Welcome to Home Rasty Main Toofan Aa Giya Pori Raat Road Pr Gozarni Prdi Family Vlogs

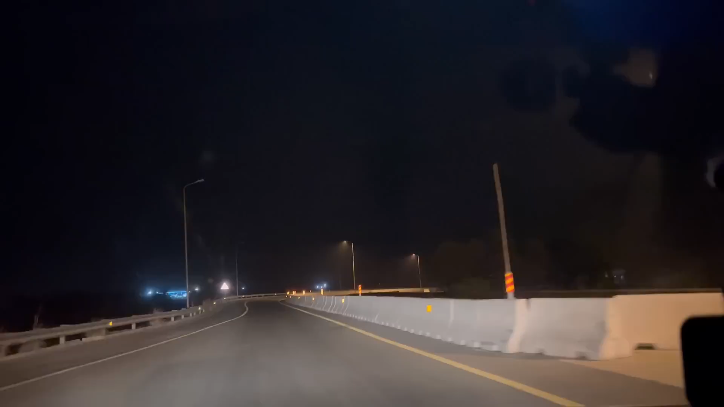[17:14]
सीटी में दाखिल हो जाएंगे बस इसी टन के बाद हो और मोटर वे हमारी एंड हो जाएगी मोटर वे एंड हो गई हो गई और अब हम तुटी बची सड़क पे आजेंगे इंशा आला ताला जी तो यह हमारा रोड है में रोड सुंसान
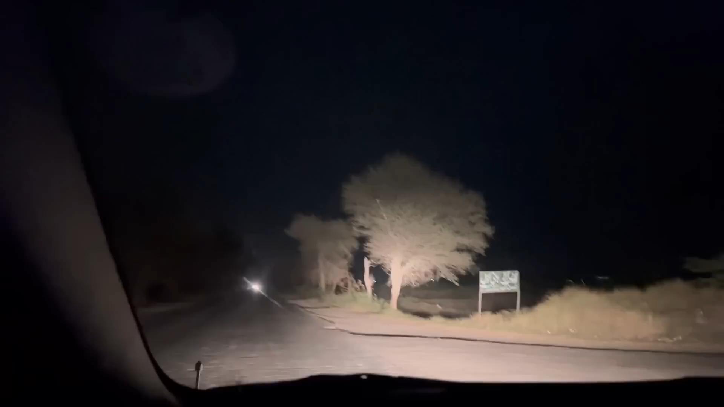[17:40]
है और यह बड़ा टर्डर के हमने गुजा रहे हैं हम अपने रोड पर मुड चुकी है और टाइम बच किया है दो बच के 20 मिनट हम अपने रास्ता है जिस पर आया जाया कृते थे और अपसर आप लोगे इस रास्ते के देखते भी हैं अजी है
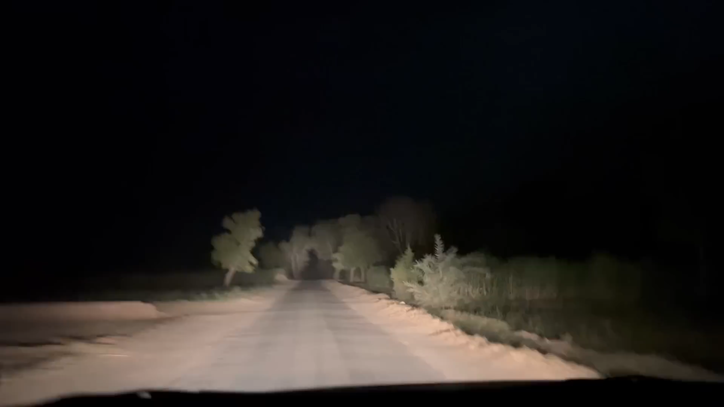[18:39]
जो रस्ते का मौसम था उसने बड़ा खराब किया, बड़ी बारिश आथी, आप पता नहीं खर में क्या सिट्वेशन होगी, आप पता नहीं, लगता तो है, लाइट है, यह वही रोड है, जिससे हम आते जाते हैं, यह हमारा गाउ में,